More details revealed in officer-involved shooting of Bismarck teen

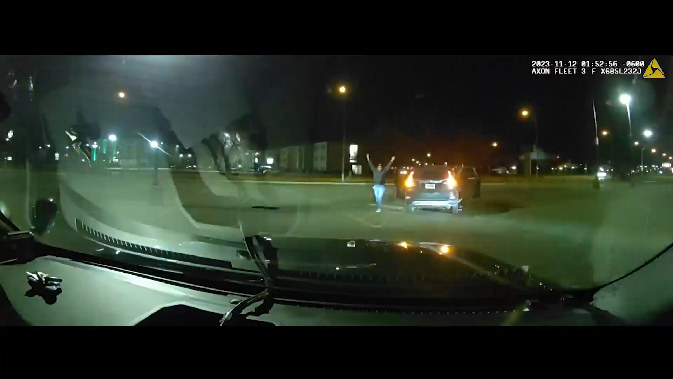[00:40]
Police told all three people to get out with their hands up.
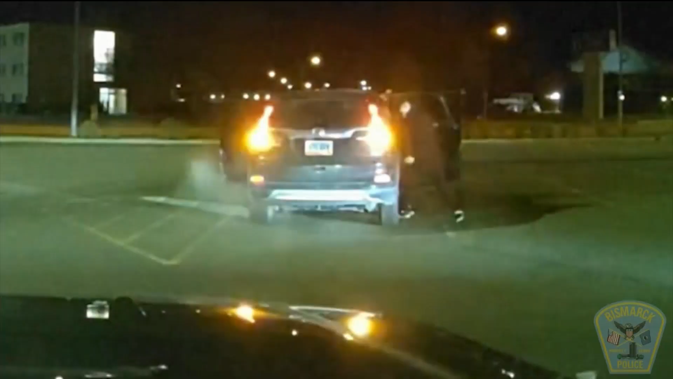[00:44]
They also say that Brewington's mother was telling them to comply or officers would shoot him. That's when police say Brewington yelled back,